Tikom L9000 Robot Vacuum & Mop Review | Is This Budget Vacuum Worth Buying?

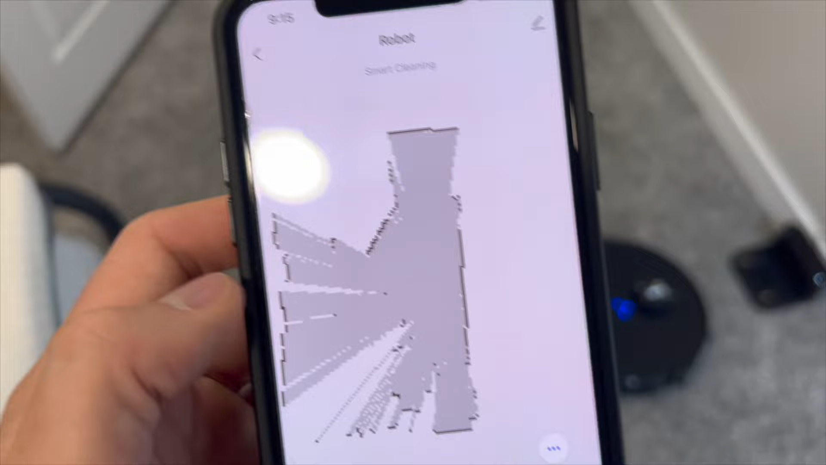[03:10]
It's going to show you the map in real time, and we're starting with mapping out my office here.
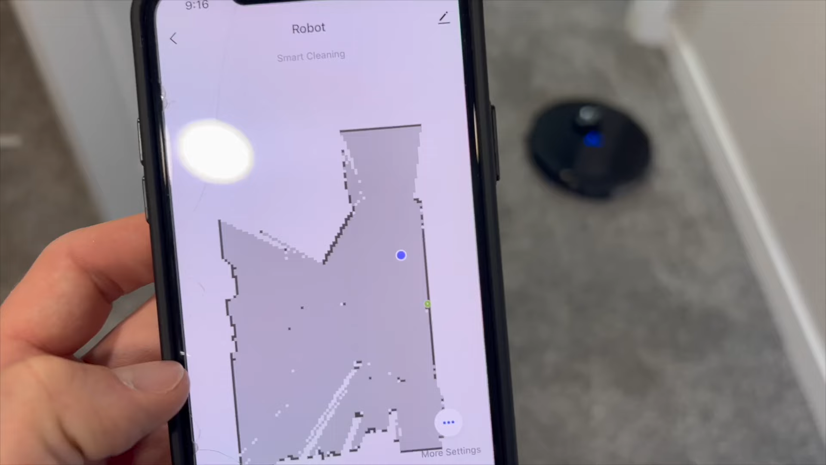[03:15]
Using that 360 LiDAR navigation,
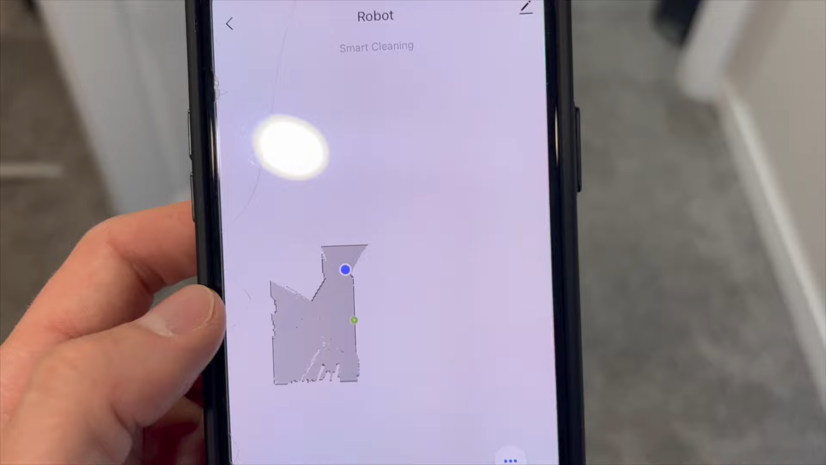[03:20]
you'll notice that it already mapped the entire office and it didn't even have to go around it.
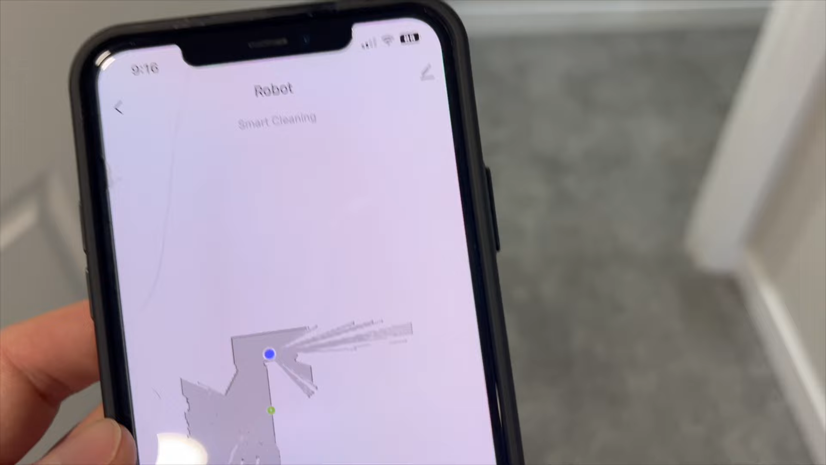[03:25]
So now it is moving out into the hallway and we'll keep a look at this in real time.
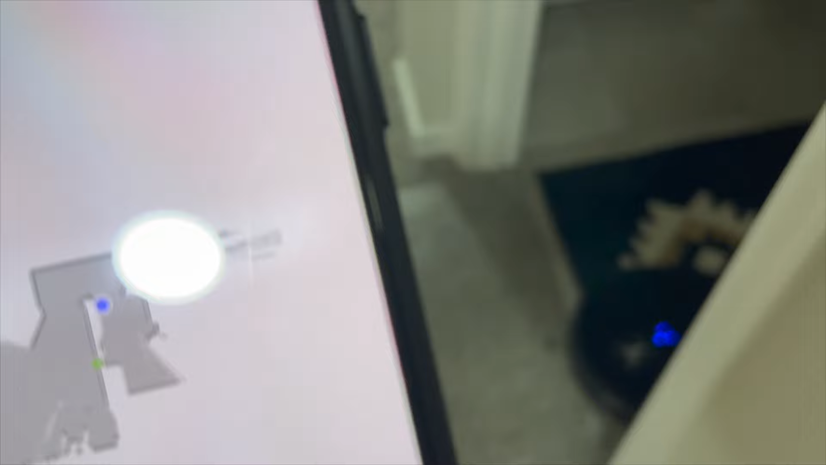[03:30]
So it is detecting the bathroom using that navigation, and it is currently moving down the hallway.
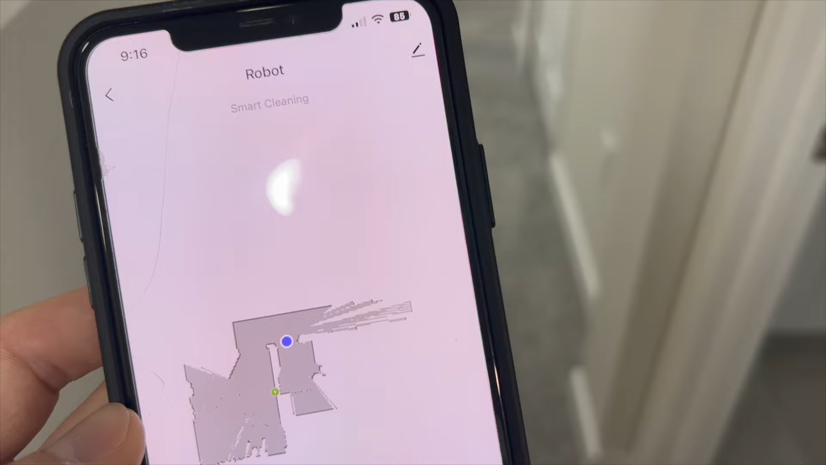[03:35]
We have quite an open design down here in our basement,
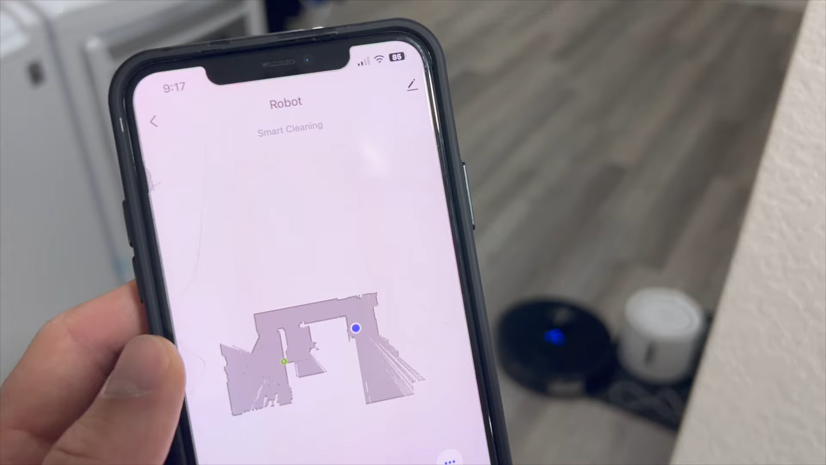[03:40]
and it is recognizing that step by step as it goes around and detects the walls and the rooms in the basement.
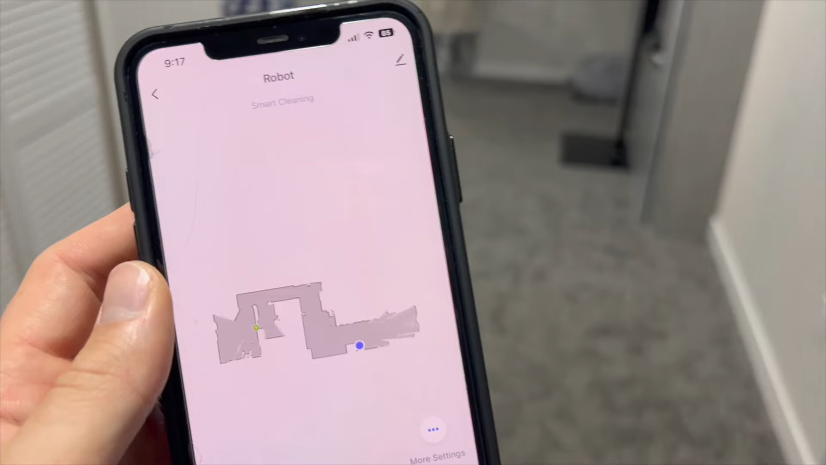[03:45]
It's now moving into the largest room of our basement.
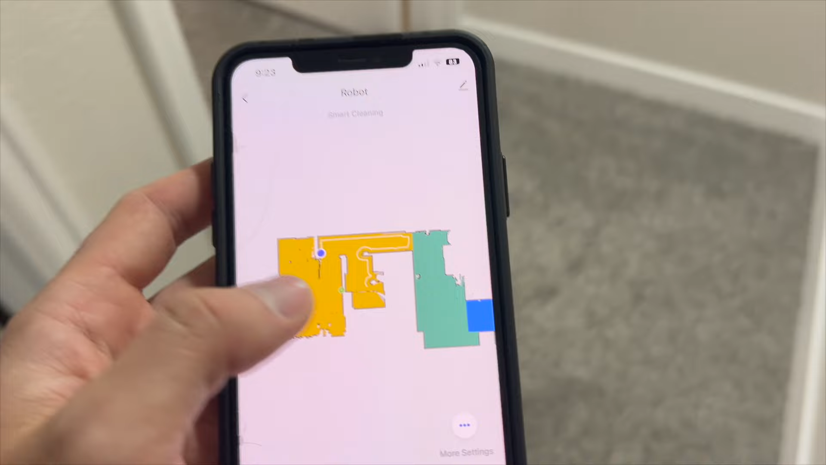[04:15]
Before it cleans the entire basement,
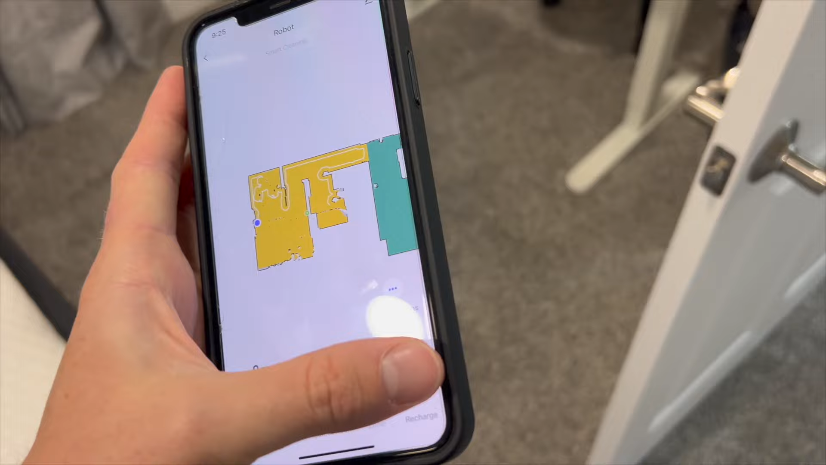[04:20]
I'm going to go ahead and click on this button here to have it recharge, and then we will set up different mapping
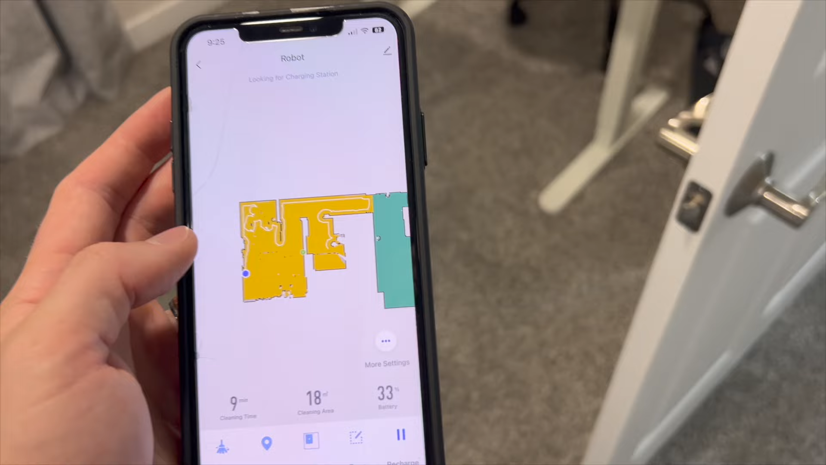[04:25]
zones and rooms that would be off-limits for the robot vacuum.
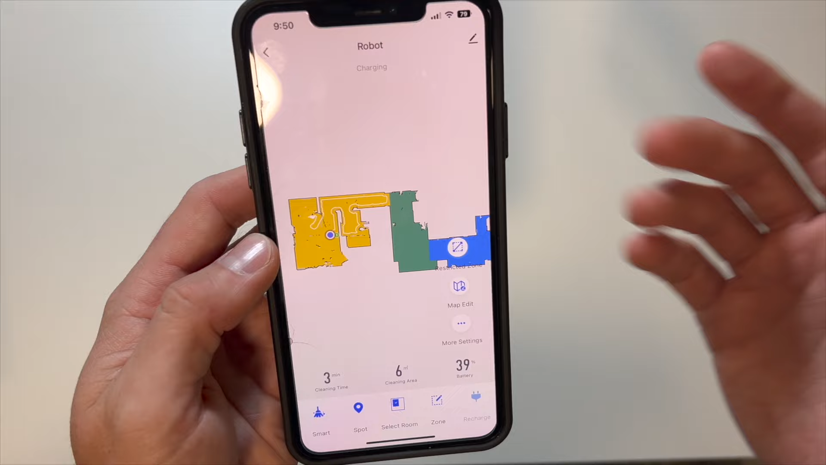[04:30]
There are a lot of different smart control options that you have access to inside of this app. Some of the basic ones are going to be the smart cleaning button here, the spot cleaning,
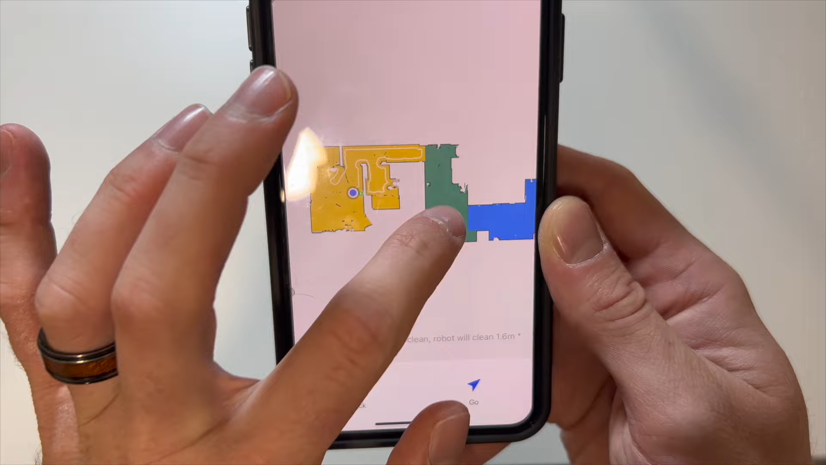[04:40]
where you highlight a certain area that you need cleaned, and then you hit go,
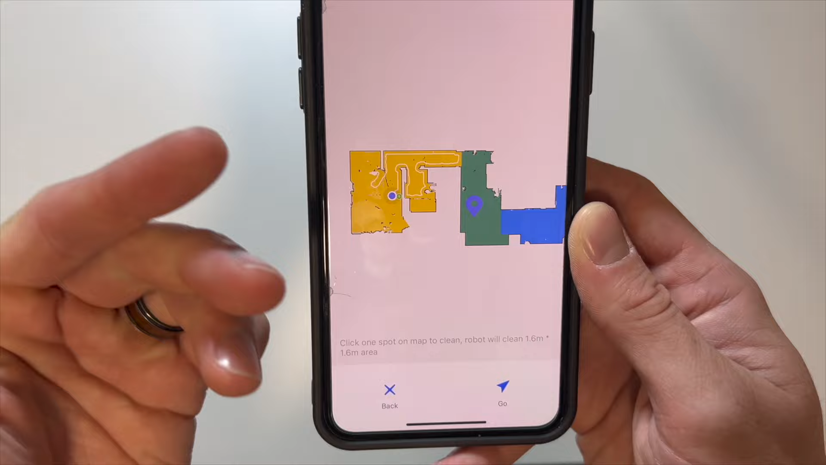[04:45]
and it will clean a 1.6 meter area around that specific spot.